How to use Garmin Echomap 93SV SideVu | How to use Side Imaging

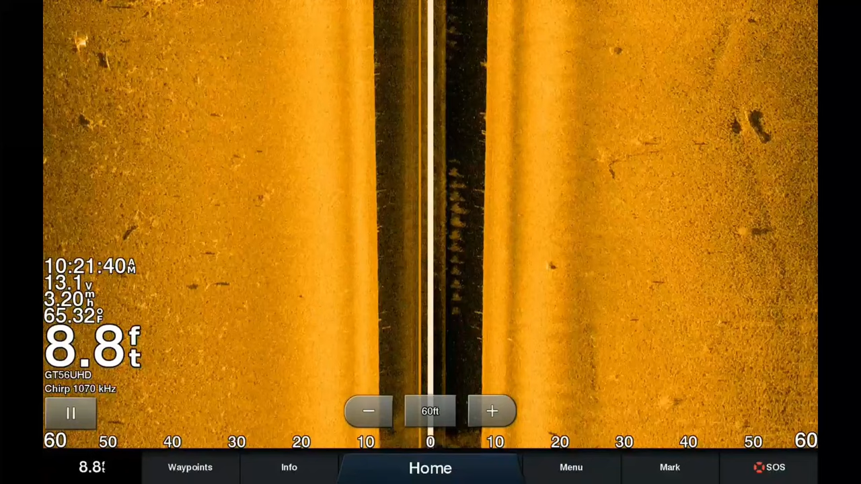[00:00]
On screen: depth 8.8 ft, water 65.32°F
Welcome back ladies and gentlemen to another sonar video. Today's video we're going to be talking about side imaging.
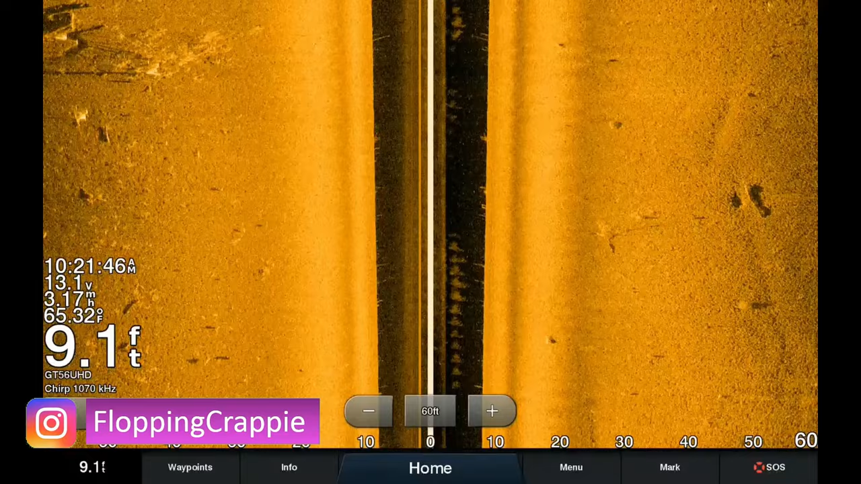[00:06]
On screen: depth 9.1 ft, water 65.32°F
Today's video will help you understand how side imaging works, what your screen is showing,
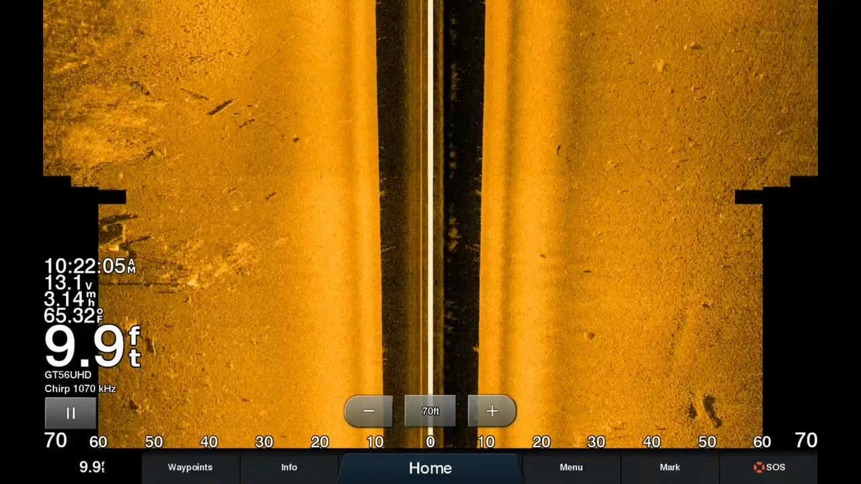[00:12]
On screen: depth 9.9 ft, water 65.32°F
the settings that I use, and most importantly how to find fish using side imaging. If you missed any of the other previous videos on the Garmin Echo Map Gen 2, you can click right here for the entire playlist of 2D sonar,
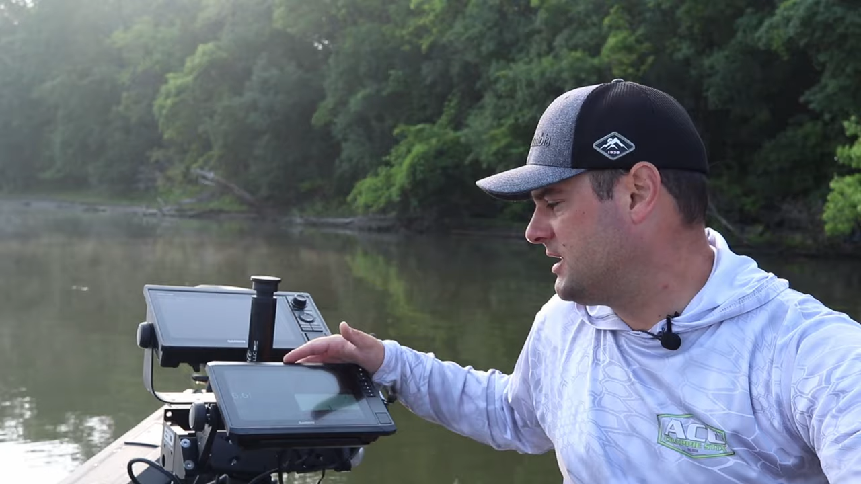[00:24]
clear view, and installation steps how to get the best picture.
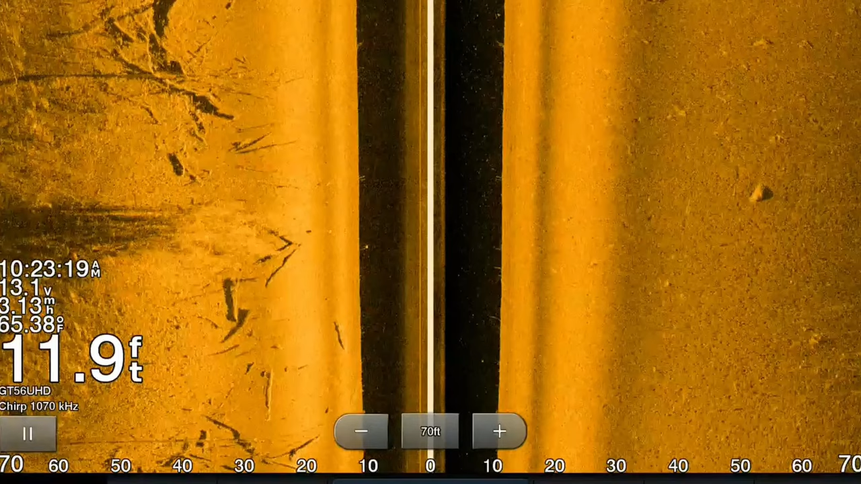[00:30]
On screen: depth 11.9 ft, water 65.38°F
How the transducer works is it'll send the signal straight down,
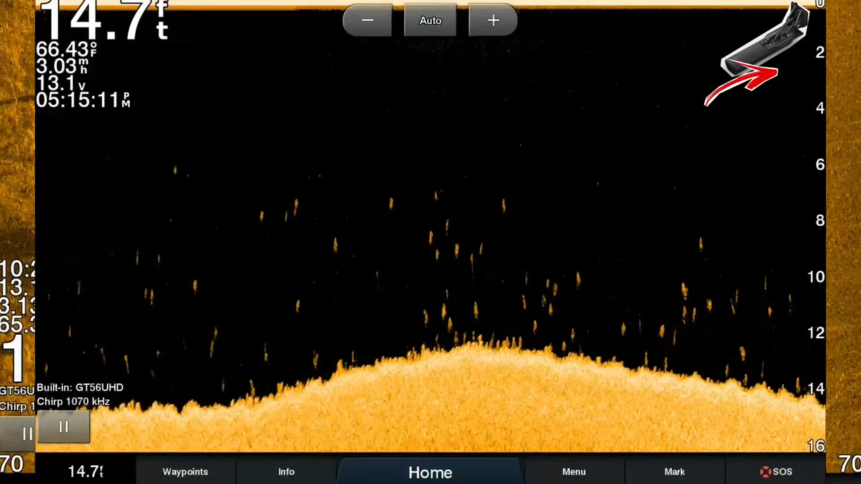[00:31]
On screen: depth 14.7 ft, water 66.43°F, speed 3.03 mph
no different than down imaging, but once it hits the bottom it will then send a signal to the right and to the left at a certain distance that you set on your screen.
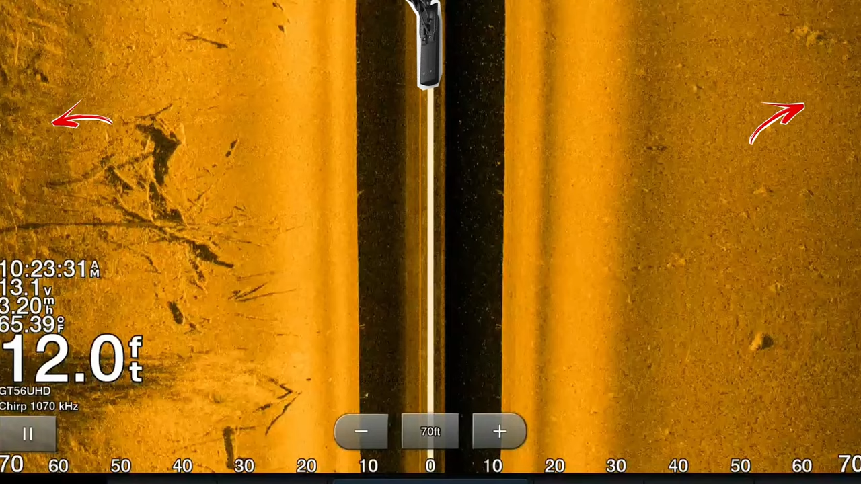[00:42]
On screen: depth 12.0 ft, water 65.39°F
This will create an image of everything along both sides of the boat. Let's first talk about the transducer.
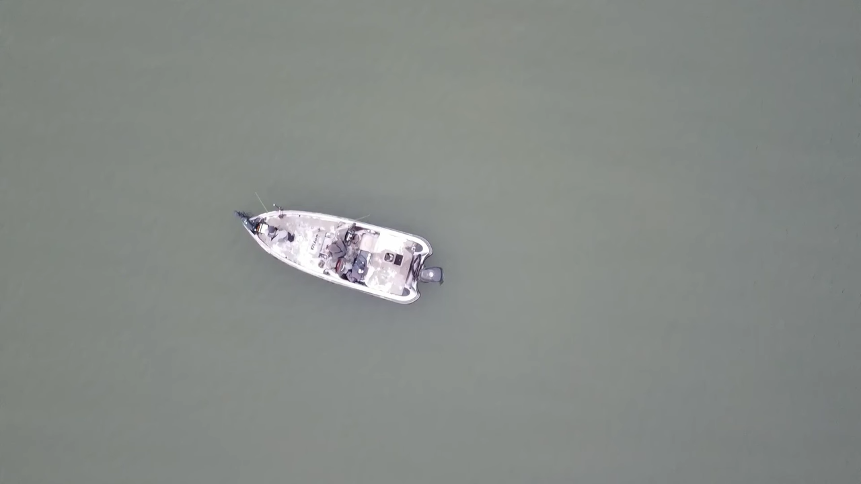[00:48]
Now the transducer is located on the back of the boat at the transom. On the screen the transducer is actually located on the top center of the screen.
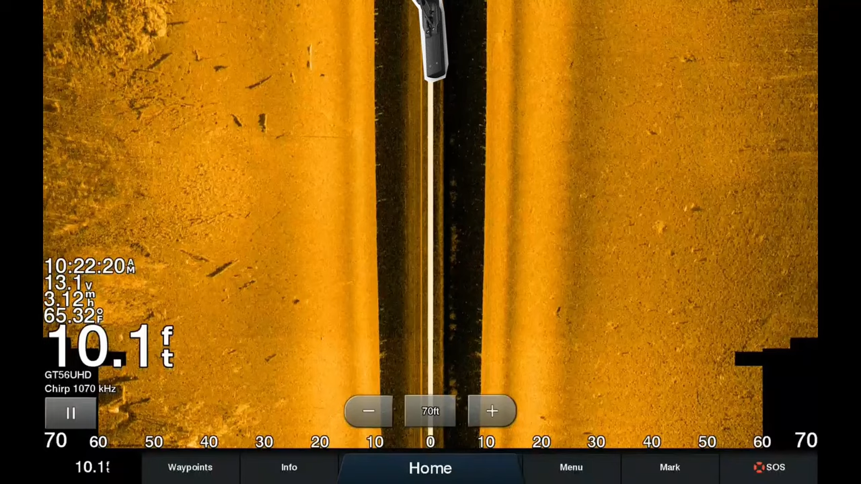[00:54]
On screen: depth 10.1 ft, water 65.32°F
Unlike 2D and down imaging sonar where the transducer is located on the top right corner,
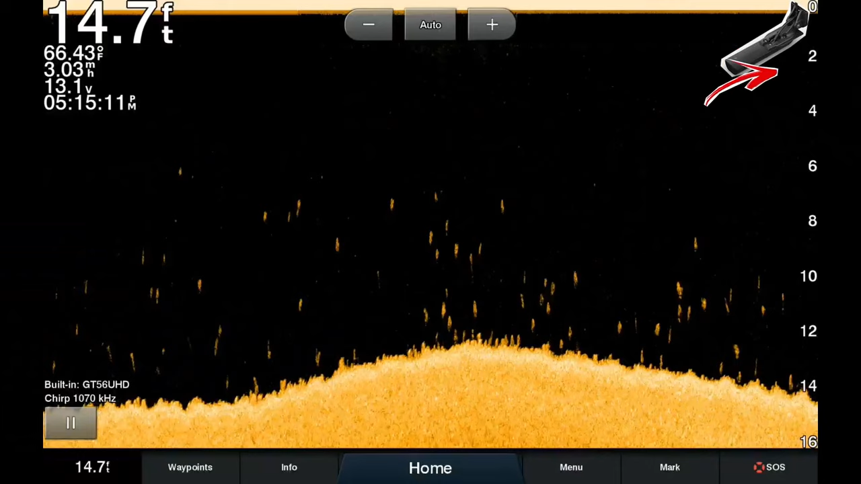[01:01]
On screen: depth 14.7 ft, water 66.43°F, speed 3.03 mph
in order to create an image the transducer sends a signal straight down to the lake bottom just like on down imaging.
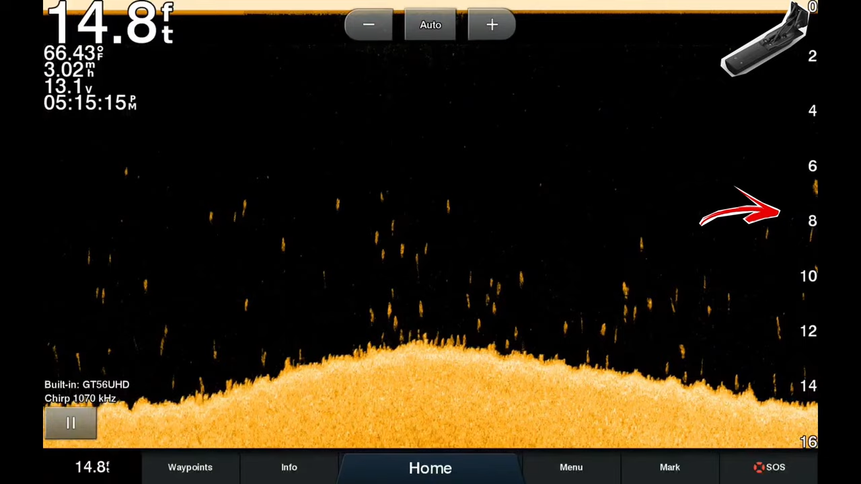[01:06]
On screen: depth 14.8 ft, water 66.43°F, speed 3.02 mph
This will show as a black space on the screen
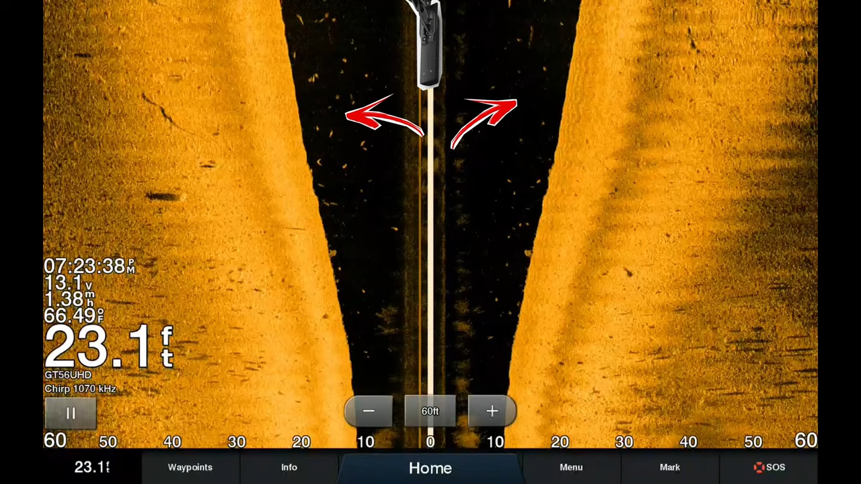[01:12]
On screen: depth 23.1 ft, water 66.49°F
between the two gold lines in my case because I'm using a gold color palette and this is the entire water column directly below the transducer. So just to clarify this black space you see on side imaging is the exact same black space you see on your down imaging screen.
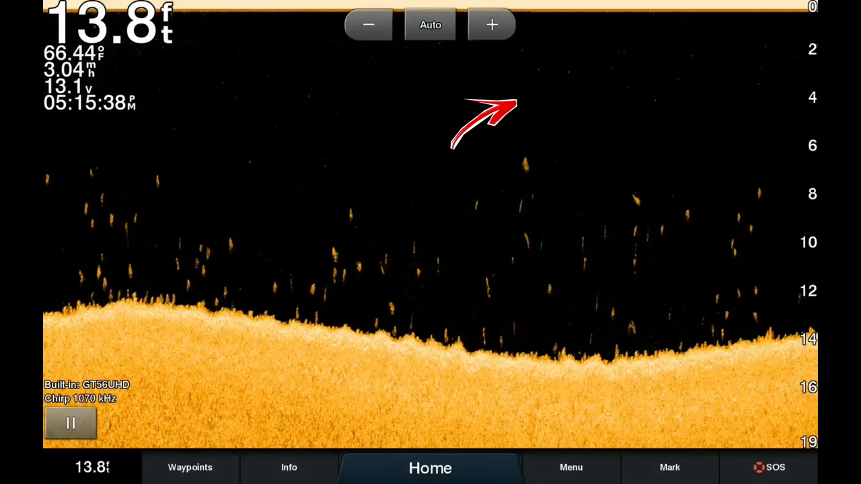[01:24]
On screen: depth 13.8 ft, water 66.44°F, speed 3.04 mph
The color again the gold palette selection that I have is the start of the lake bottom.
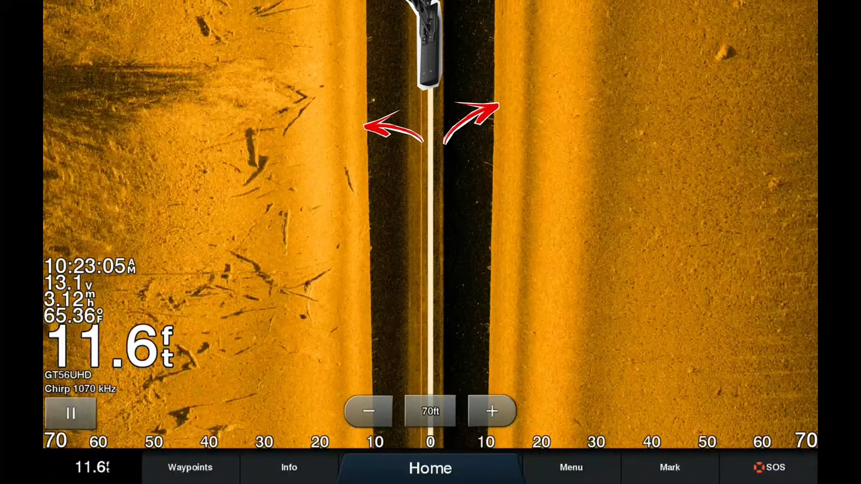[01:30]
On screen: depth 11.6 ft, water 65.36°F
Now this color section from where the line starts all the way to the end of your
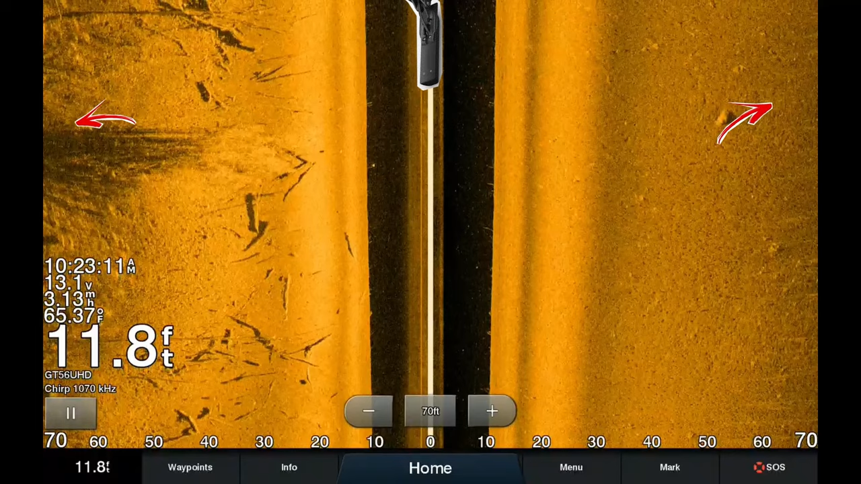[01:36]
On screen: depth 11.8 ft, water 65.37°F
screen illustrates what is to the right and to the left of the boat along the lake bottom. Now we have a basic understanding of how a transducer works and how the side view populates on the screen let's talk about the settings on this Garmin echo map 93 sv. First if you hit the bottom three buttons on the bottom right corner of the screen it's going to open up the menu. This is going to open up contrast and typically I set this on default usually maybe a little bit hotter than 50 percent.